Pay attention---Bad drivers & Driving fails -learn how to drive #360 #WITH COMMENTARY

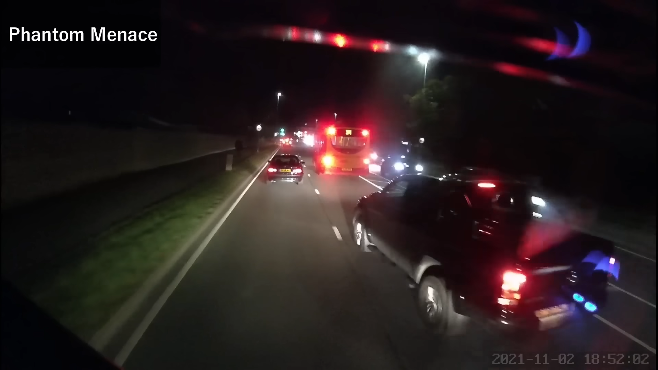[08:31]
Traffic on A130. Traffic jam ahead. Officer, mate. Oh, right. Yeah. Yeah. And what are you doing? You trying to kill people? Do you see the indicator? Are you trying to kill people? Oh, do you see the indicator? Are you talking to me like this now? Do you want to go to the police station, mate? Bring them here. Bring them here.